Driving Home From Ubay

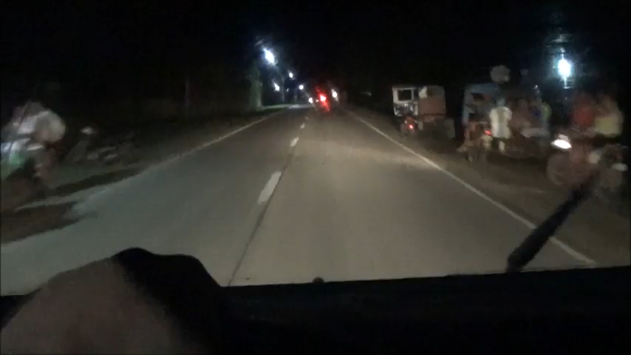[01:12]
Things you will notice as I'm driving home are just people meandering along on the road, and the lack often of taillights, rear lights on a vehicle. And I'm just gonna take it home, I'm just gonna take it easy, it's gonna be a nice slow drive home. I might edit out some of this video.
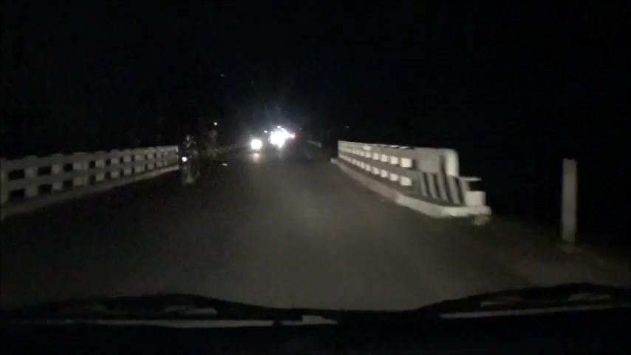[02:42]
but it's almost bumper to bumper going the other way so they must be everybody's going to the festival in Ubay maybe with Joseph Seeley or not Joseph Seeley but Brian Ahern watches this video he can tell me what's going on over there and Joseph seems to know everything anyway he might know so Joseph you know what's going on in Ubay give me a shout out
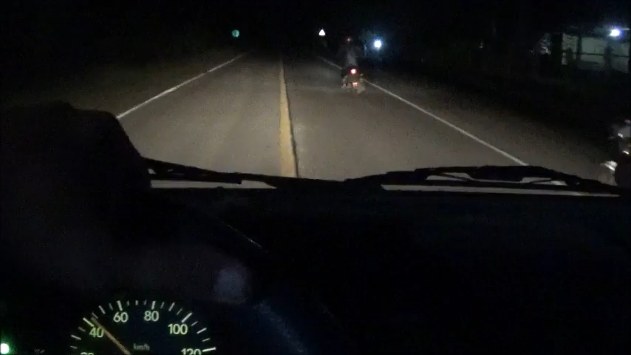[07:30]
kph and there's four people on the motorcycle and a child there goes a dog so if you're cruising along at 80 or 90 kph and you come along someone with no tail light going 30 or 35 that could be a bit of a problem and often times
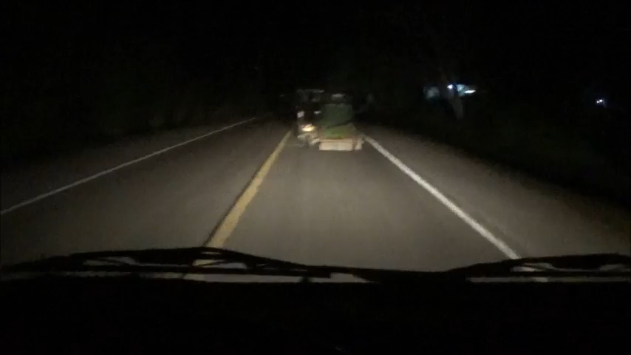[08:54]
it's pretty common i'd say 10 or 15 percent of the vehicles here don't have tail lights and probably 30 or 40 percent of the commercial vehicles don't have brake lights
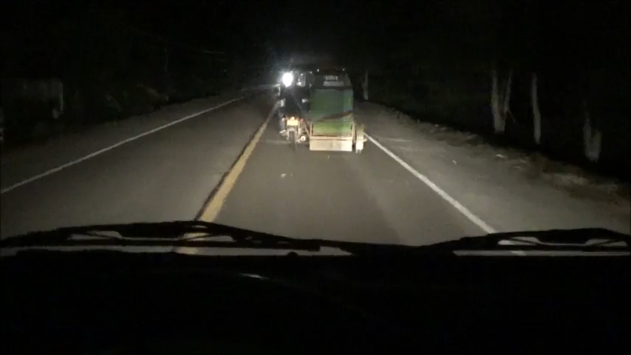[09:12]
so
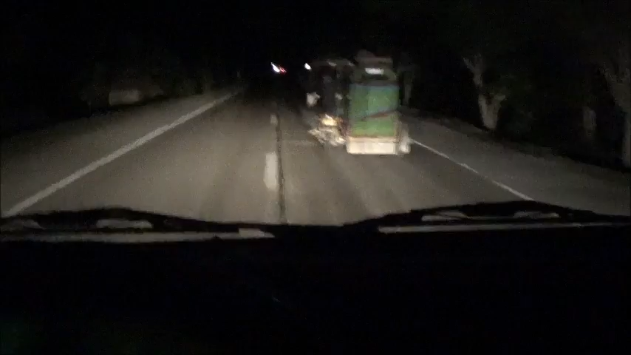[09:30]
beastie's got a headlight he's ahead of the game there am of course this tricycle just pulled out in the road and he's going about 20kph